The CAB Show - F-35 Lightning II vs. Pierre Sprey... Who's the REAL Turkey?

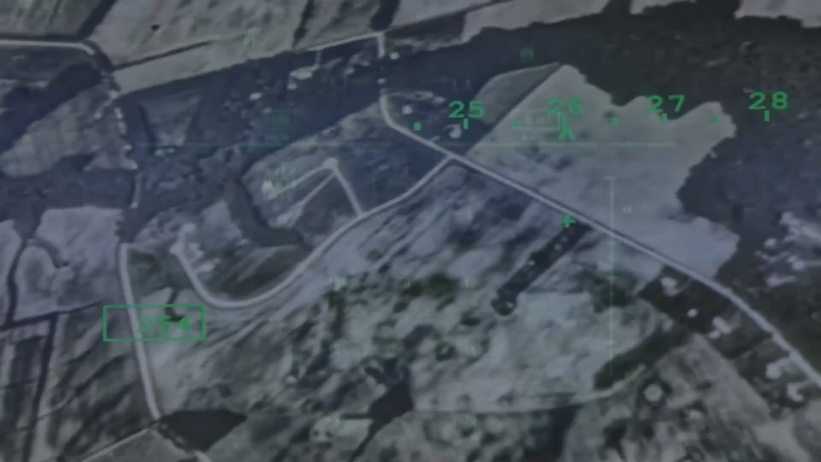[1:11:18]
It can see around the aircraft 360 degrees unobstructed at very high resolution, as demonstrated by a journalist visiting Lockheed Martin and seeing